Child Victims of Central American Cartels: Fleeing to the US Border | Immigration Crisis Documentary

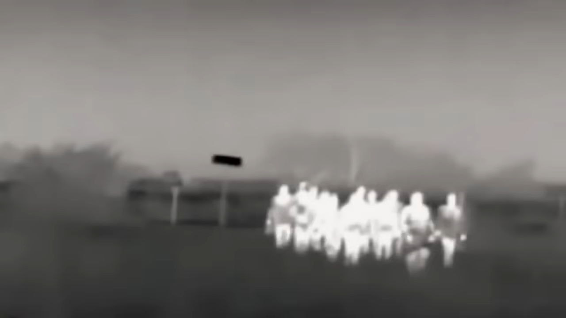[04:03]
It's their story that we're going to tell, that of João and Antony, 15 years old.
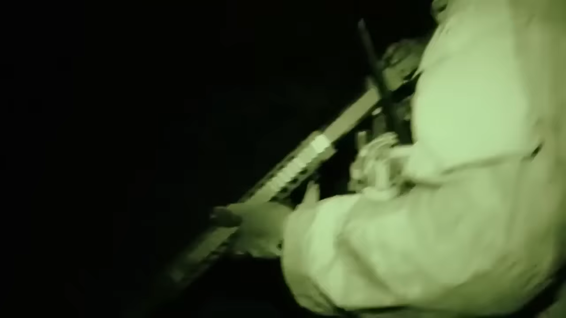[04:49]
And here's what is waiting for them on the American side.
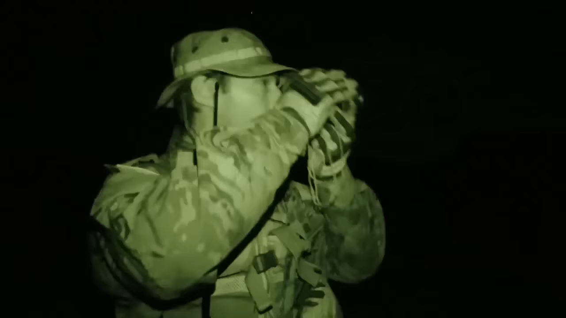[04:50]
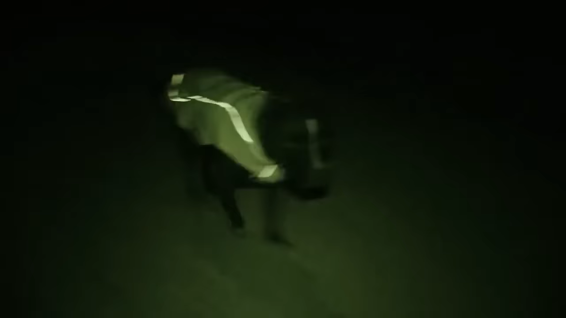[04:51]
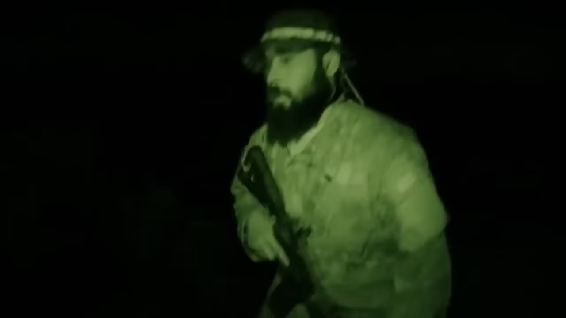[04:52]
Private militia who hunt migrants in the desert.
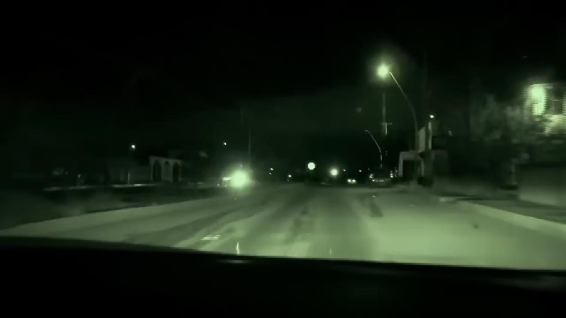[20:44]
It's 10 p.m., and the town is deserted.
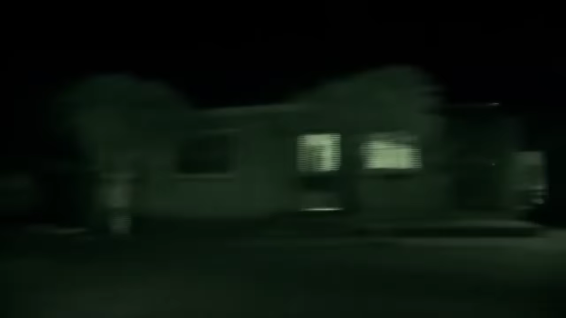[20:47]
After an hour on the road, Daniel arrives at the crossing point.
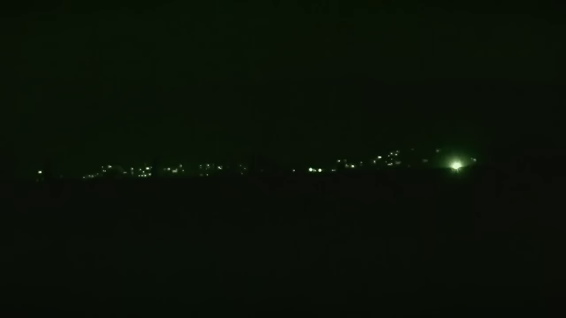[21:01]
The lights in the distance are the United States, only a few kilometers away, on the other side of the fence.
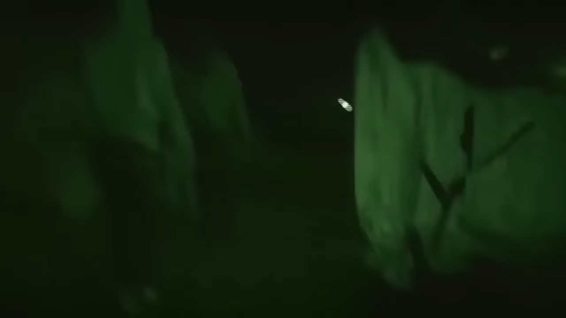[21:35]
The group has to walk for nearly an hour in the dark.
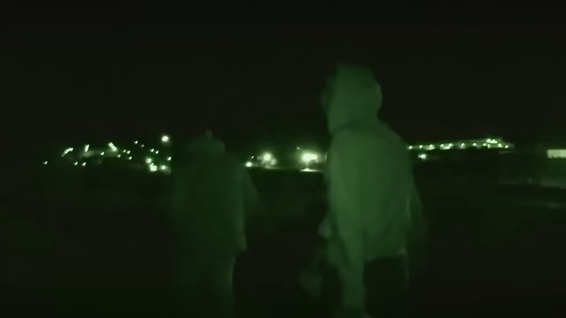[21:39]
Daniel guides them to a spot in the fence where you can get through to the other side.
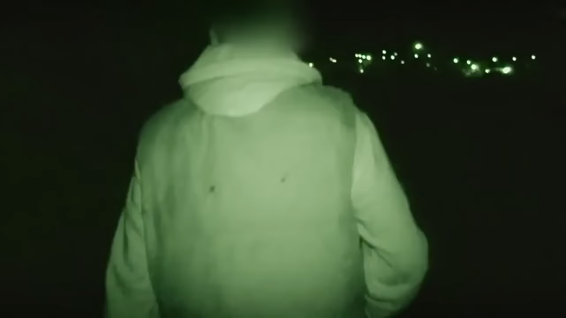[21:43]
Walk more over there, right behind me, so nobody can see you from the other side.
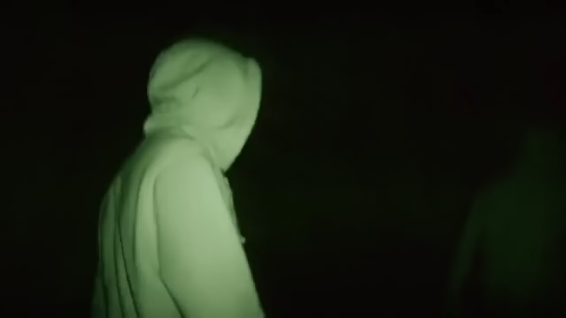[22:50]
The fence is now less than a kilometer away, but the smuggler has stopped.
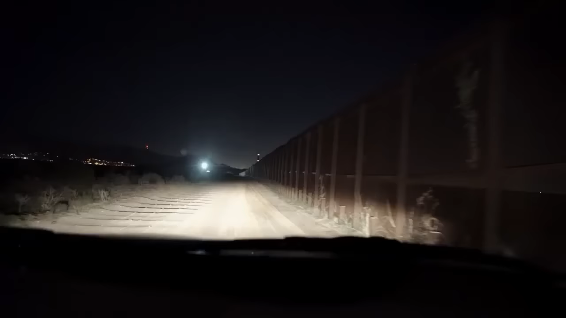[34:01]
A fence that only slows down the migrants and their smugglers,
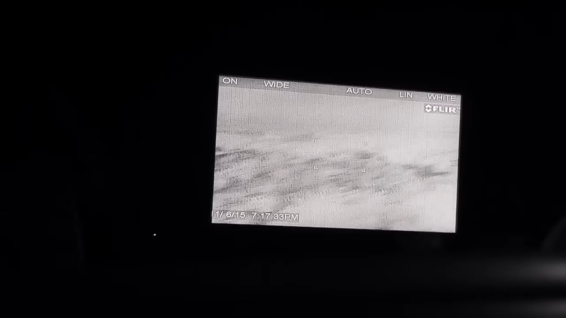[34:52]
Some of the houses down there are stash houses,
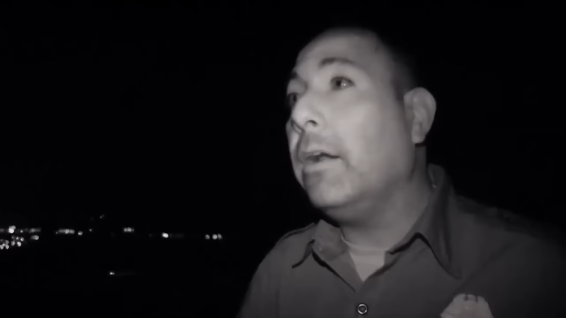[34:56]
meaning they're areas where someone who's crossing the border illegally, they can get to that house, they'll allow them inside, and then they can just hide from us.